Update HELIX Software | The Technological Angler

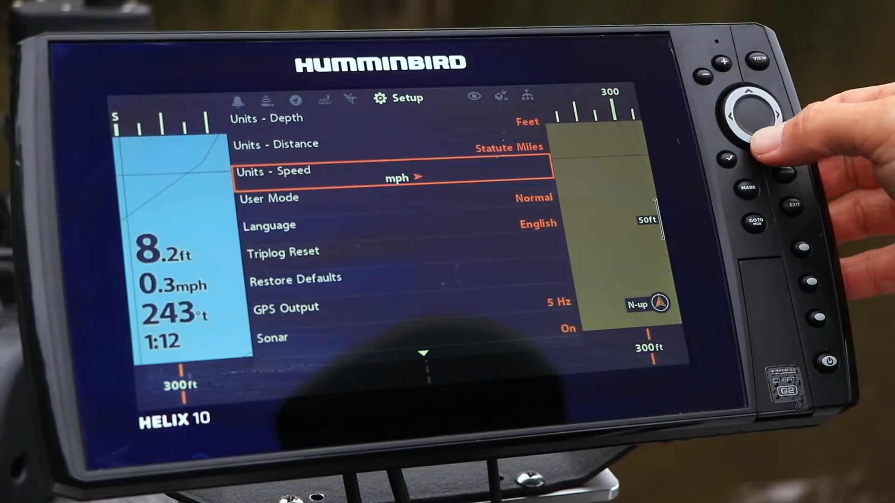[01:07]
On screen: depth 8.2 ft, speed 0.3 mph
Power it up and select Restore Defaults, which you'll find under the Setup menu tab.
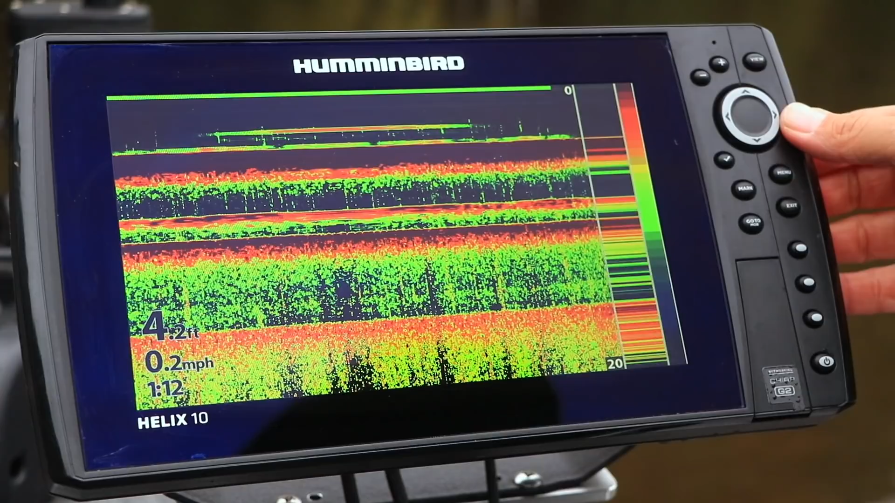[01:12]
On screen: depth 4.2 ft, speed 0.2 mph
Next, insert the SD card containing the software update into one of the card slots.